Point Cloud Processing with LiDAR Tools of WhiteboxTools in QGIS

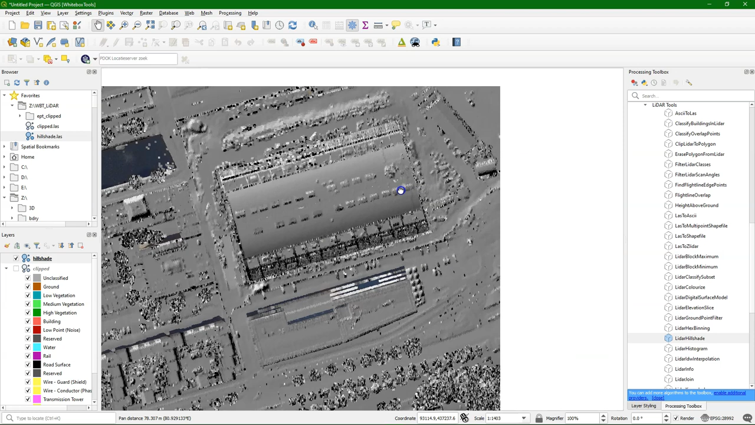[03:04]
And now we see nicely the shading of the objects. And we can inspect these cube buildings and the pencil tower which has this roof. It shows different directions. So then we can clearly see the hillshade. We can adjust the point size. And the points are visualized here with squares.
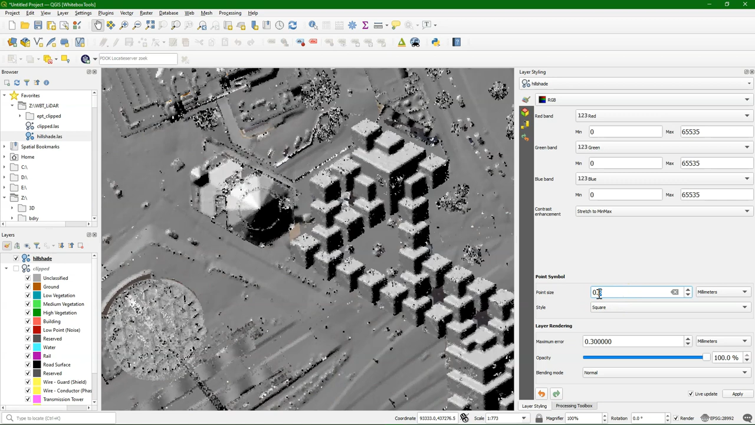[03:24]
But you can also choose circles. So this gives a nice result.
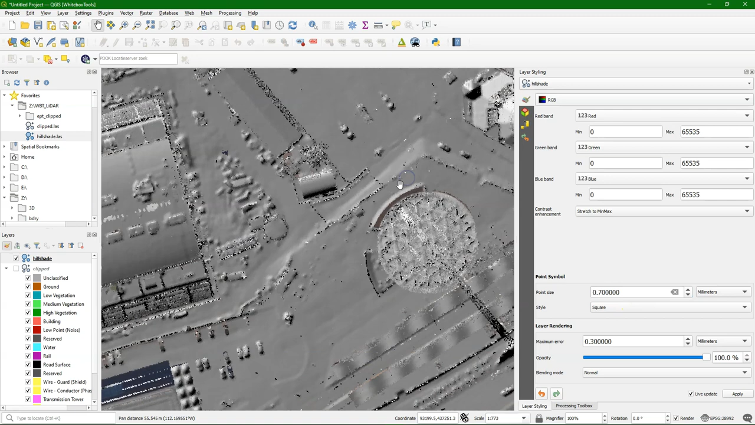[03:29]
It's not interpolated. So these are individual points that make up this hillshade image.
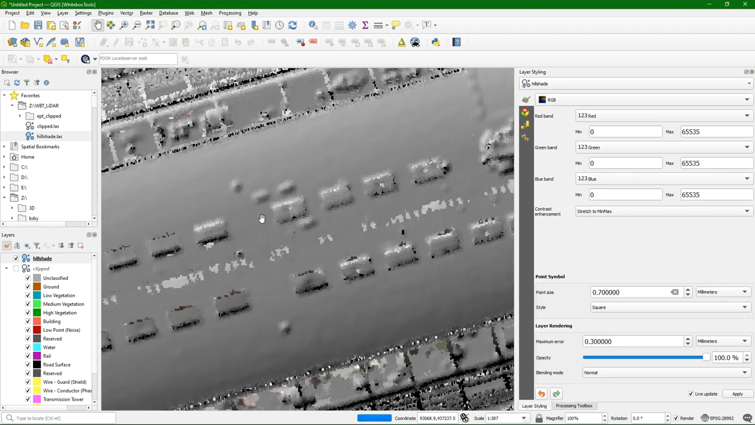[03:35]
And when I zoom in you can see the points.
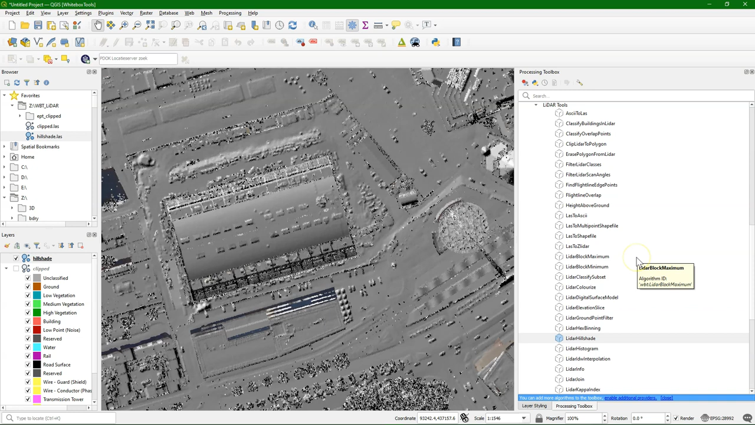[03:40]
Now it would also be nice to see the RGB colors. With the lidar colorize tool we can sample the colors from an image. Like from this aerial photograph with the RGB colors.
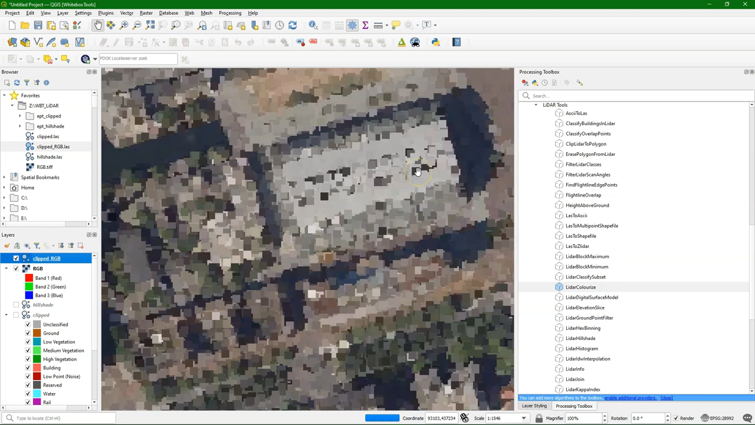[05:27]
Almost like a painting with all these dots.
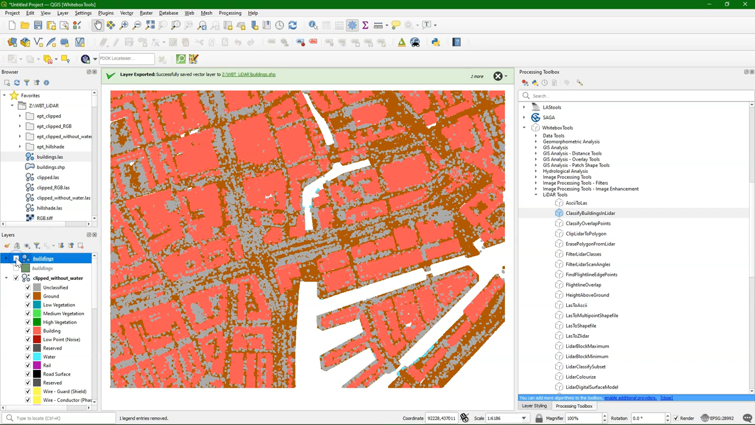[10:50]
We see that there are some differences. There are some sharper borders here. You could also filter the lidar classes with the filter lidar classes tool. And then you can give the classes that you want to exclude for example.
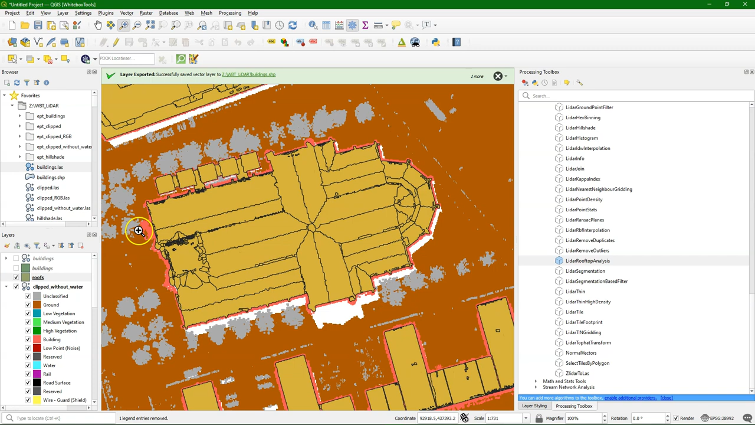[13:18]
And here we have the church, the lauenskerk.
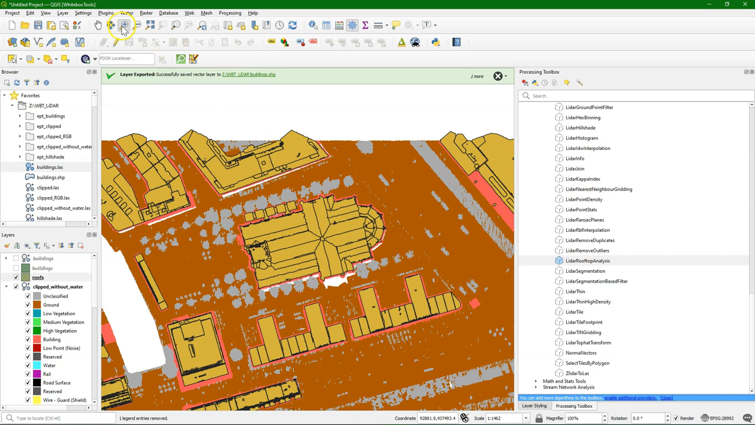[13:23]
And we see here that every roof segment here is nicely segmented. The same for the library and the cube buildings. Although there is some noise there.
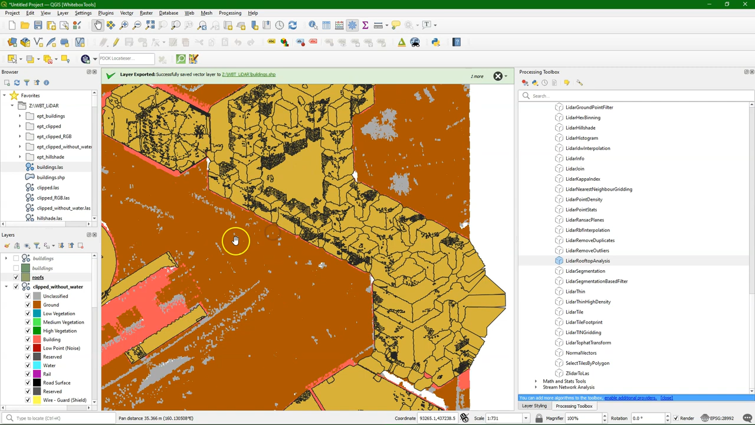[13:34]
Maybe that can be reduced by changing some of the settings. But it gives quite some good results.
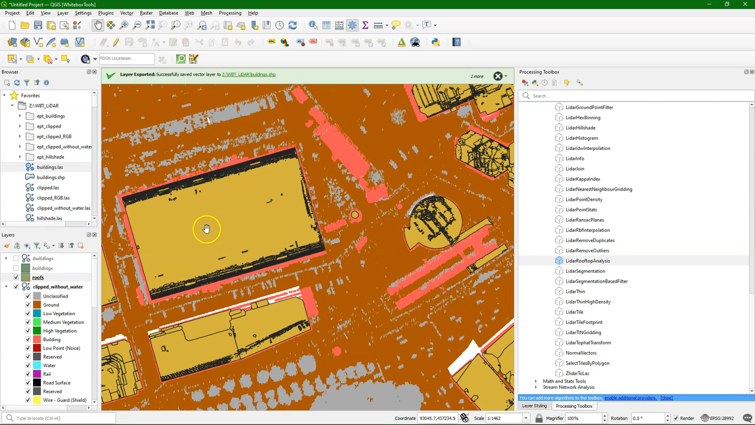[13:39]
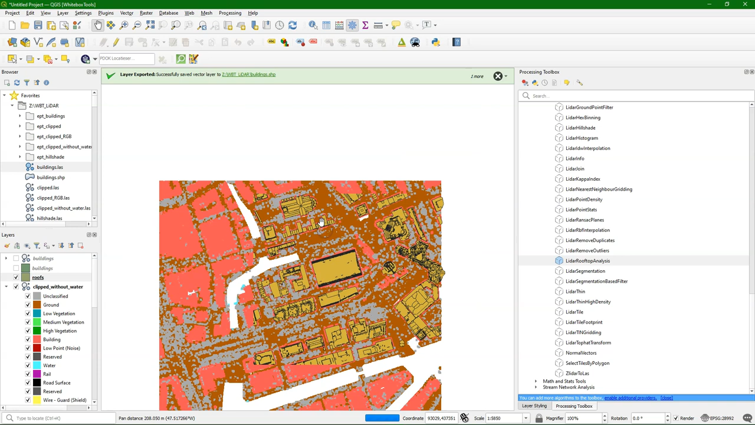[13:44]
Especially for the church. That looks really amazing.
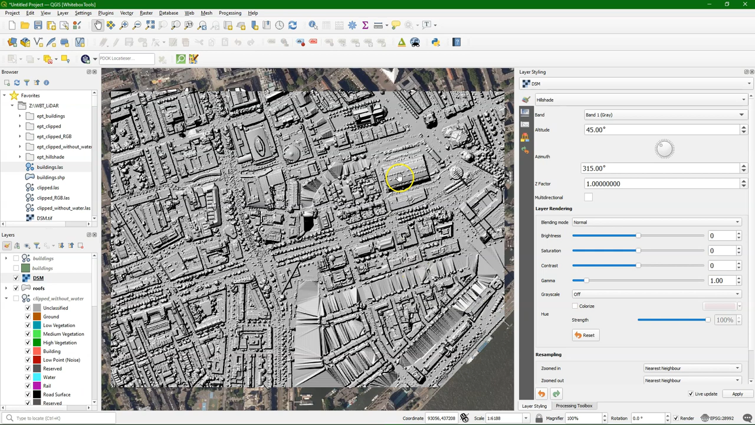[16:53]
And now we can see a lot of details here.
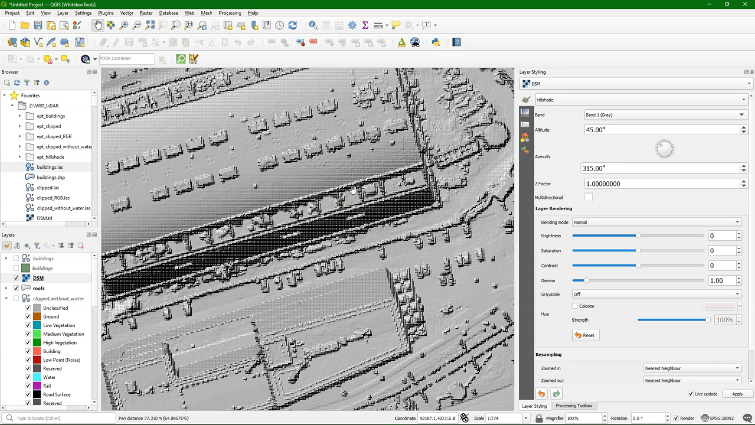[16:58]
We also see some artifacts of that interpolation.
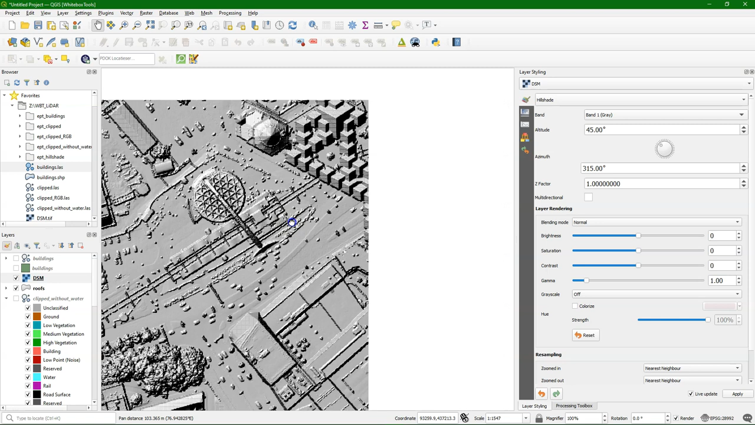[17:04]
And we can smooth that a bit by changing the resampling to be linear. And here you see then the result. Also put the zoom down to be linear. And now we get a very nice smooth hill shade raster of our area of interest here. And we see a lot of very nice details in the trees. But we also see that it has some issues with the area where there are no points. Like the water that we filtered out of the layer.
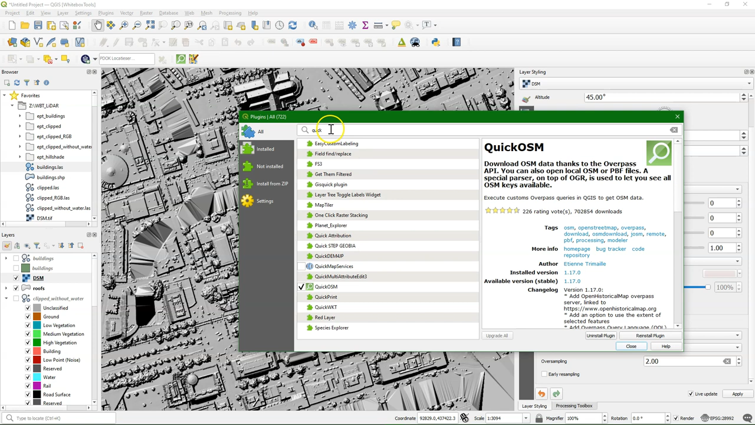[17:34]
Let's add some extra shading using the terrain shading plugin.
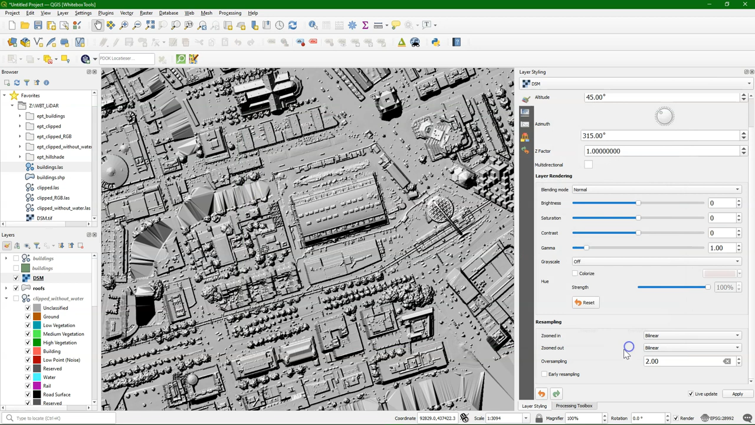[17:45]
It adds some tools to the processing toolbox. And I'm going to use here the ambient occlusion tool. You can also try the other tools. It's really great stuff. And here we see that our DSM indeed doesn't have a projection.
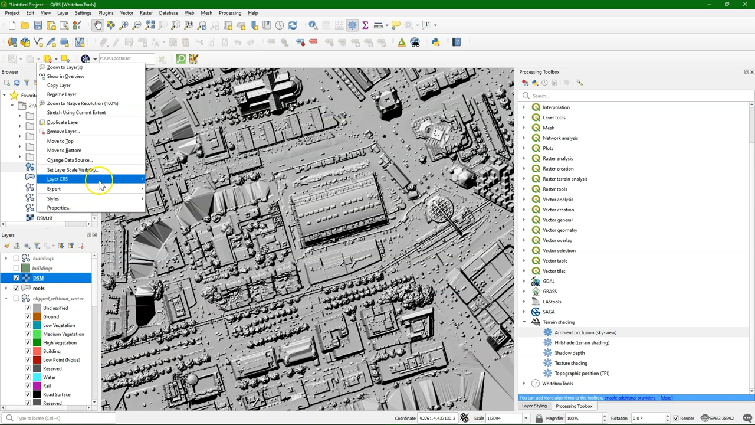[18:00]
So it's always wise to add that first before proceeding. Especially a raster analysis of elevation needs a proper projection.